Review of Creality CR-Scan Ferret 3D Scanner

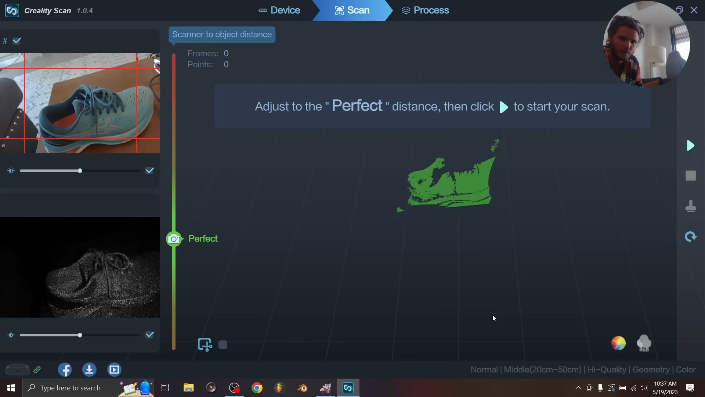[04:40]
Last thing to note before we begin, as I change the distance, you're going to see it tells you if it's too close, perfect, too far.
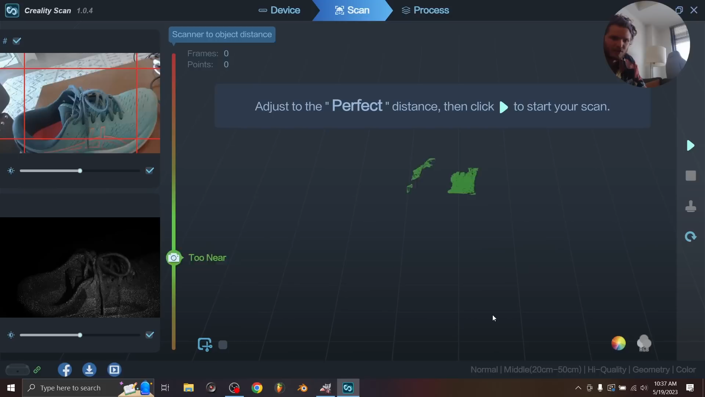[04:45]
So this is a nice feature to know if you're scanning properly.
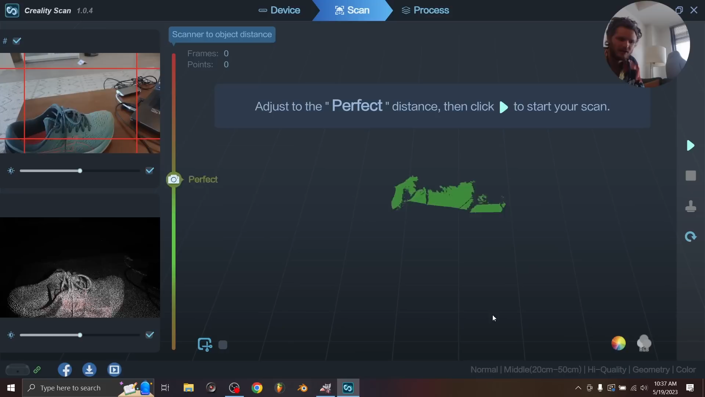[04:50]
Okay, let's begin. So I think we just hit this play button to start scanning. And then we just kind of revolve around this thing. So Creality recommends, and as just general principles,
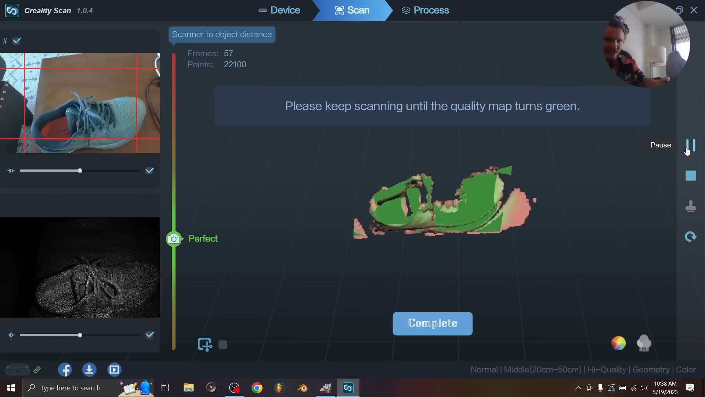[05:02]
you want to scan pretty slowly, slowly going around your mesh and kind of scanning different parts repeatedly to kind of cover your geometry.
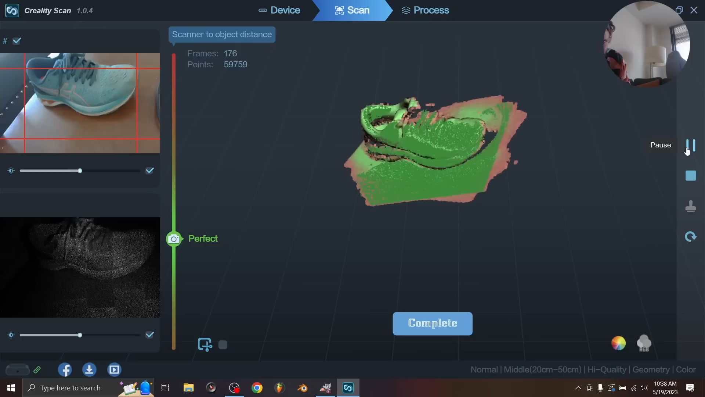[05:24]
Now, one thing that might be difficult is getting the other side of it, but this USB cable is plenty long to do that. So that's why it comes with a super long USB cable.
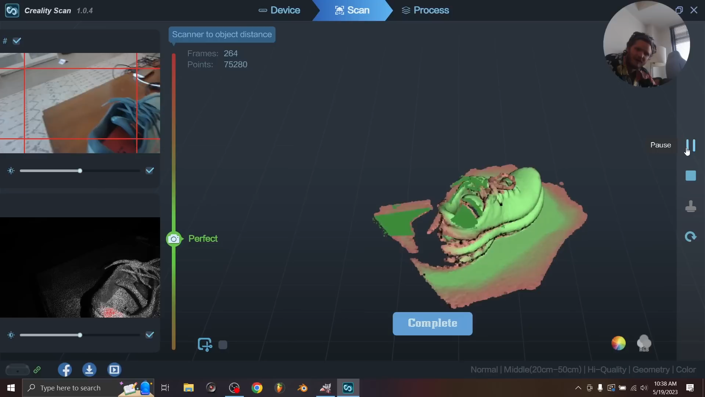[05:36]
Now, if I move my camera off to the side, you're going to see it's out of sync. It doesn't have any valid points because it's trying to match previous data.
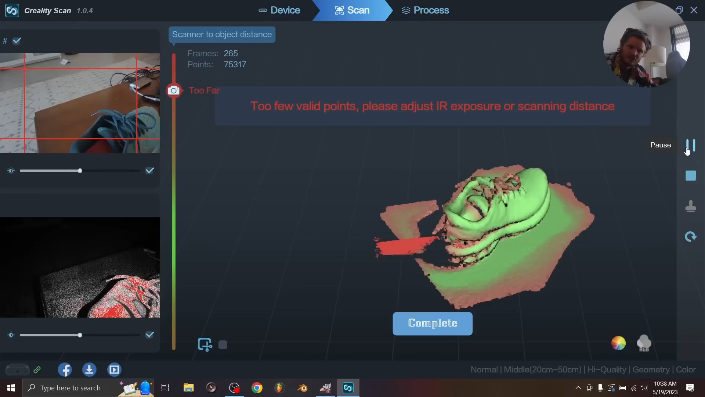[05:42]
So you just got to make sure you go back to a piece of data that it recognizes, and then it will continue scanning.
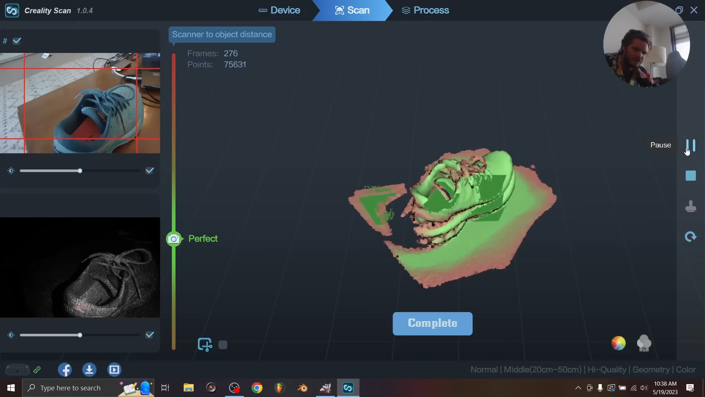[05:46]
So sometimes you're going to run into that, and that is an indicator that you are scanning too quickly.
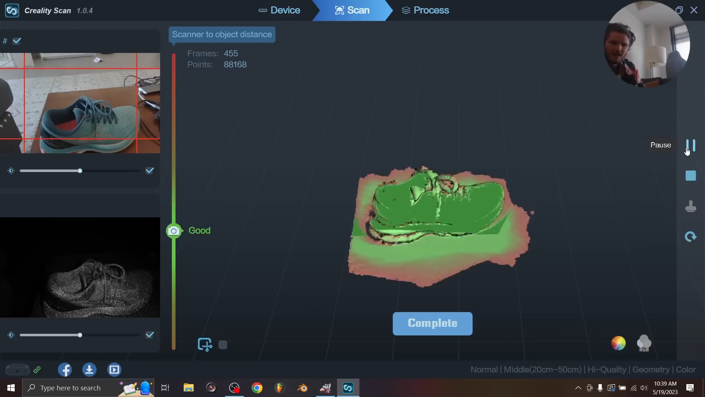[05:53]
We can go around this whole object, but I think this is a good demo. So at any point, you can just hit the stop, which will complete the scanning.
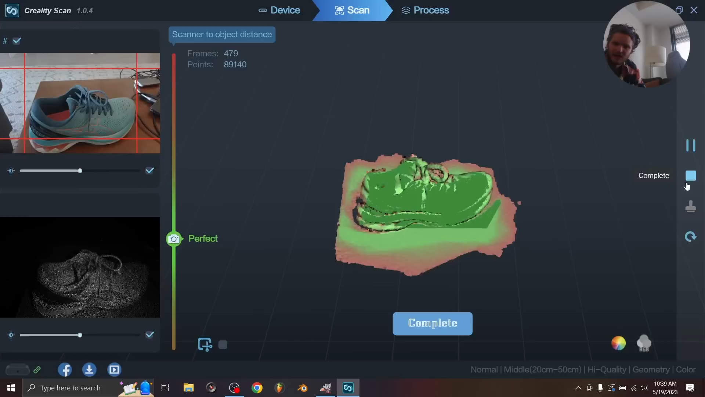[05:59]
I'm going to click yes, and then you can see we get a base mesh. Now, this isn't the final result. This is just kind of a preview, in a sense.
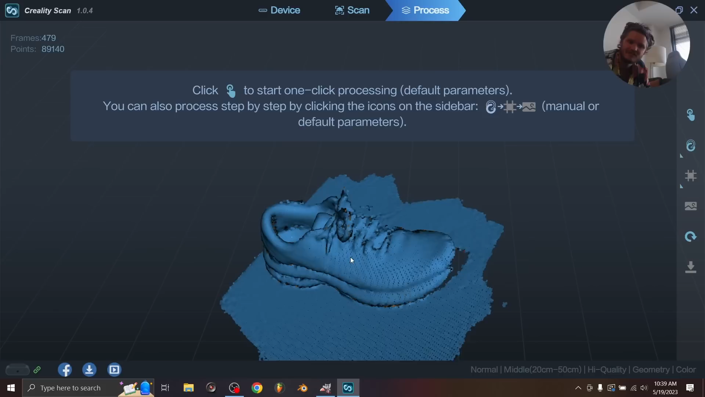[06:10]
The final geometry is going to be much denser than this, and that's kind of the point of using the scanner to get, like, fine detail. But it looks like it got the shoelace and stuff like that.
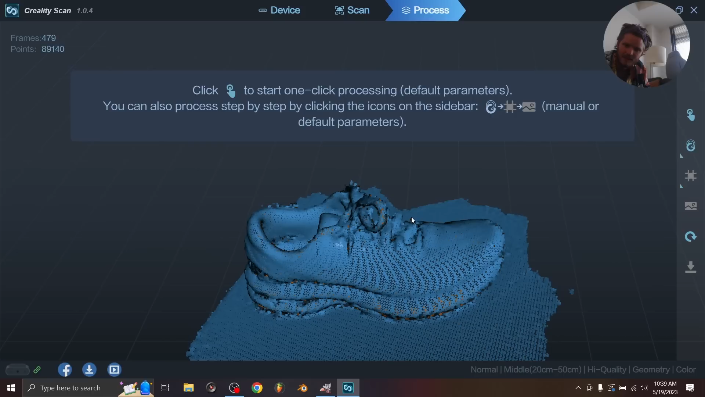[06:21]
So I think all we do is you can set settings for how it's going to, like, mesh this thing and optimize it.
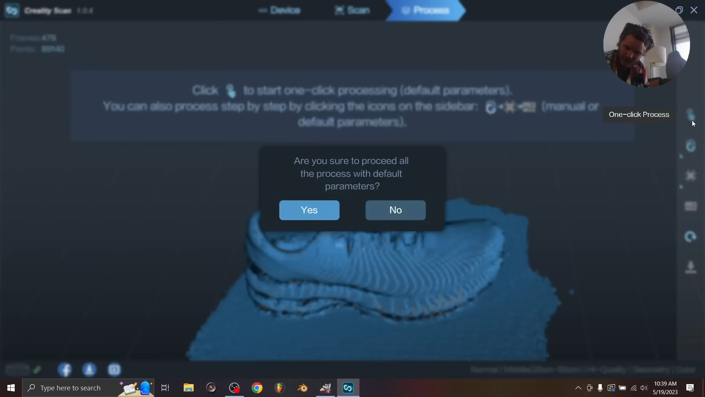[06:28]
I'm just going to use the one-click process because I do not care. Click OK, and then we are going to wait a long time.
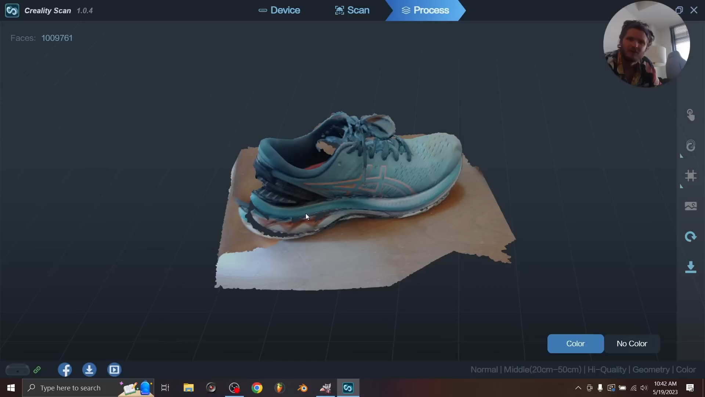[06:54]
OK, so you can see the scan is done processing. And remember, I only scanned one side of this, so obviously the other side is not going to be existent if we don't have that data.
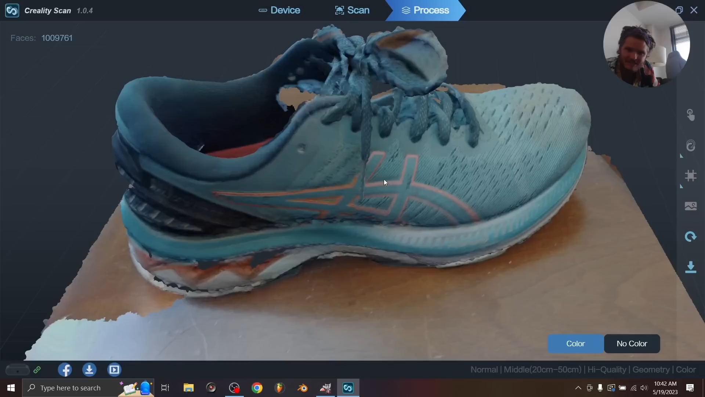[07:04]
But what you can see is that there's a lot of detail in here that you couldn't necessarily get with photogrammetry, especially if we go to the no color mode and you see the geometry here.
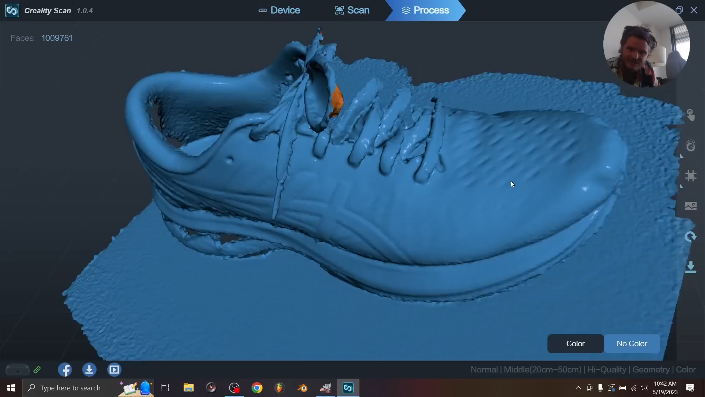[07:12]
You can see it even has aspects like the little ridges on this shoe, which are very tiny details. You can see kind of the outline. I guess this is an ASICS shoe, so I guess this would be the ASICS thing. Of course,
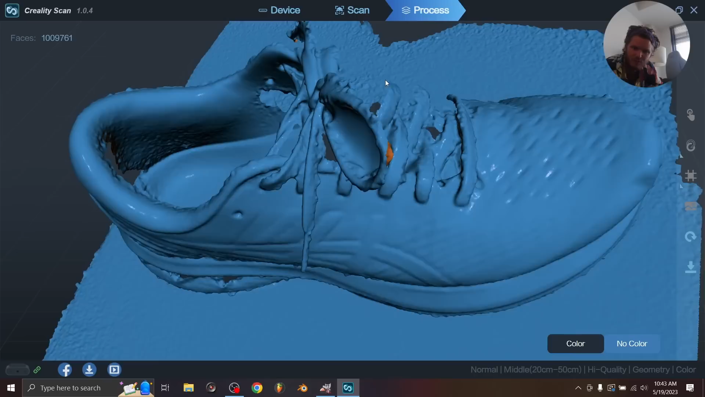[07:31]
scanning and other methods do suffer when it comes to kind of thin geometry with holes. So we wouldn't necessarily expect the shoelaces to be perfect, but that can be fixed manually.
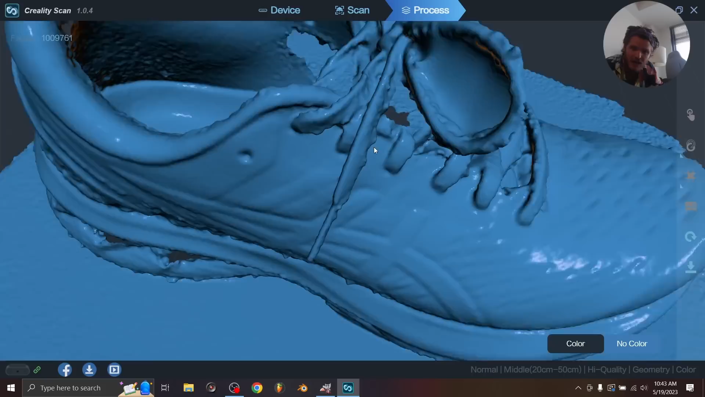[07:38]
That's normally what you do, but it actually handled parts of this shoelace very well, like the aglet and all this.
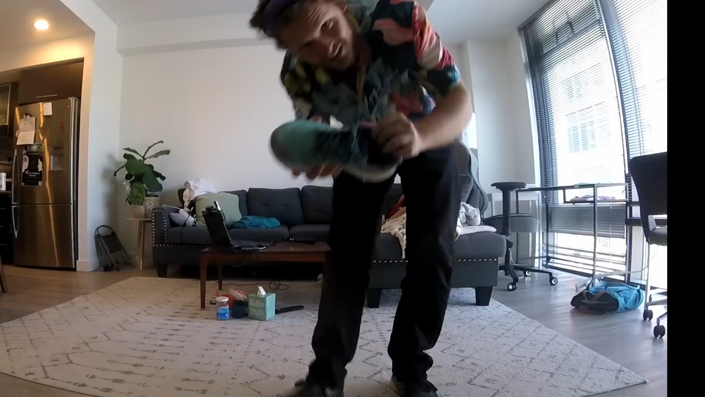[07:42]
Here you can see the details of the shoe that it's capturing. So this kind of ASICS logo, which is barely raised off the surface, it was able to tell the depth information on that along with these ridges on the shoe. So now I'm going to scan a second object, and we'll call this done.
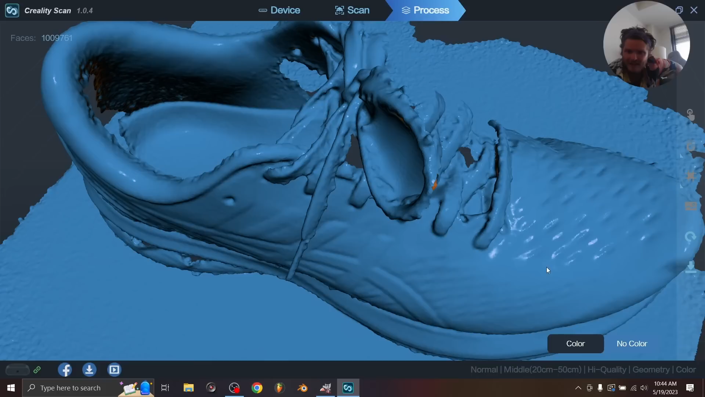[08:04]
OK, so when you're done scanning, of course, the thing to do is to download it, although it seems like they have a bunch of links and stuff over here. We're going to go to this download or export section. You're going to see that this has a bunch of options, like PLY, STL, OBJ. These are kind of the standard file formats for just raw meshes.
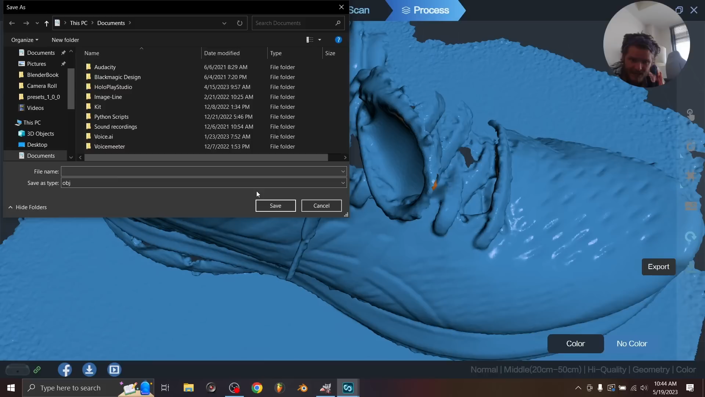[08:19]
I'm going to export this as an OBJ, and I'm going to call this thing shoe, because that's what it is. And we're going to see if we can export this, or rather import it, into Blender.